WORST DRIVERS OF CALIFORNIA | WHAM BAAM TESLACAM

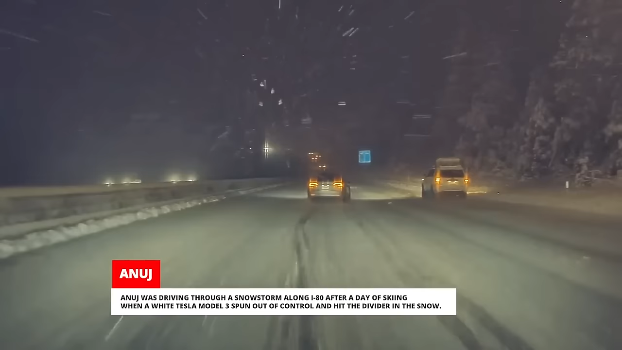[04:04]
Anuj was driving through a snowstorm along I-80 after a day of skiing when a white Tesla Model 3 spun out of control and hit the divider in the snow.
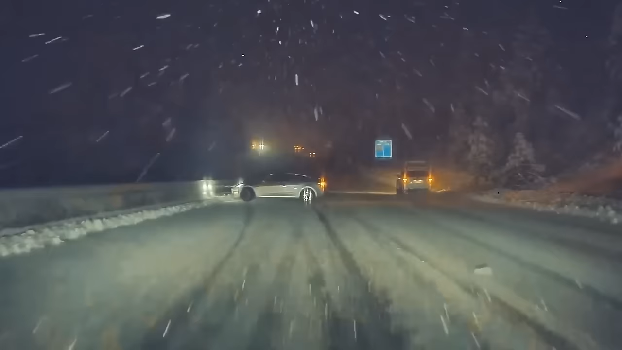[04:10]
Anuj stopped to check on the driver, who was okay but shaken up.
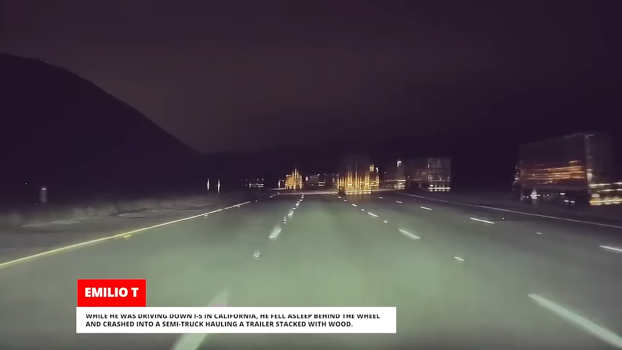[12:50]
While he was driving down I-5 in California, he fell asleep behind the wheel and crashed into a semi-truck hauling a trailer stacked with wood.
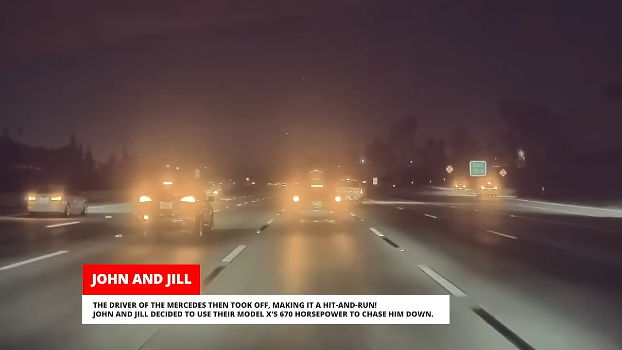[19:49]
John and Jill decided to use their Model X's 670 horsepower to chase him down. The Mercedes eventually broke down and John and Jill directed the California Highway Patrol to their location. They told us, the driver turned out to be drunk. John and Jill wanted to send a shout-out to Sarah and Frank for their beautiful Disneyland wedding.
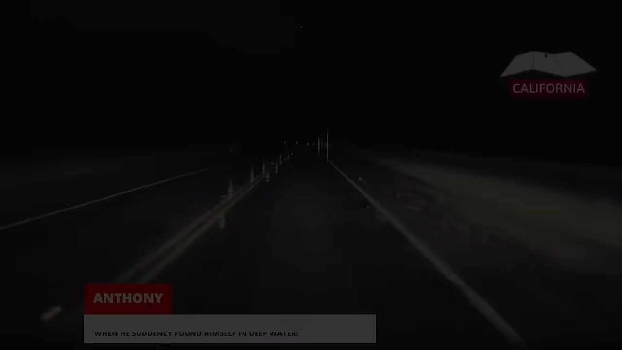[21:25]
Anthony was driving home after work during a heavy storm when he suddenly found himself in deep water.
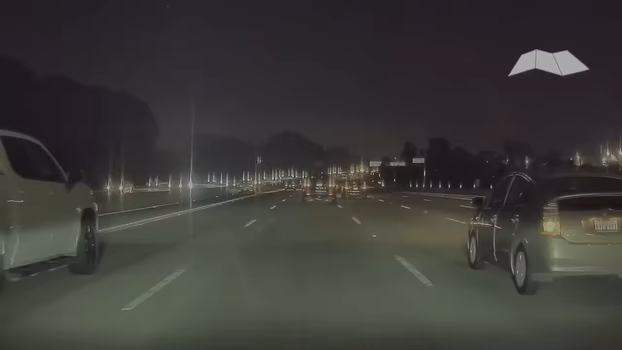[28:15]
Romeo Zahn was driving his Model 3 on a Los Angeles highway when the car in front of him suddenly caught on fire.
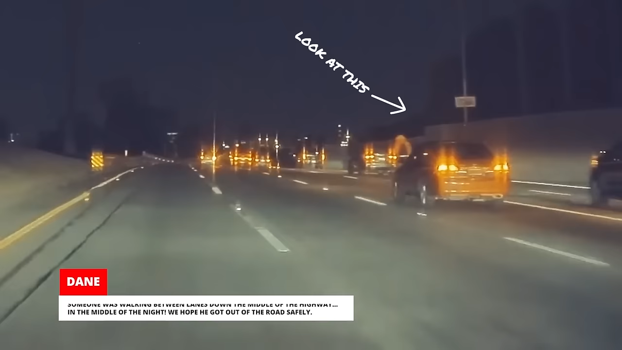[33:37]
Someone was walking between lanes down the middle of the highway in the middle of the night. We hope he got out of the road safely.
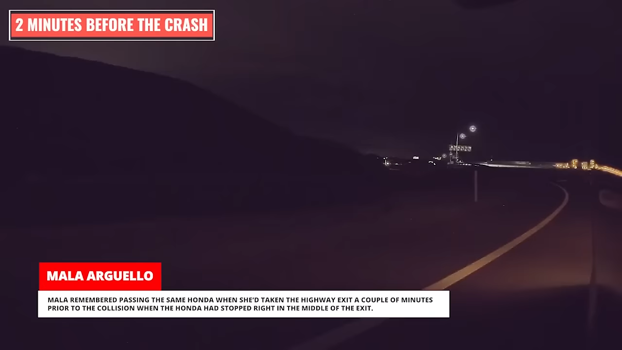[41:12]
Mala remembered passing the same Honda when she'd taken the highway exit a couple of minutes prior to the collision when the Honda had stopped right in the middle of the exit. When the Honda sped up and began following her, Mala noticed it swerving in and out of lanes and she assumed the driver was under the influence.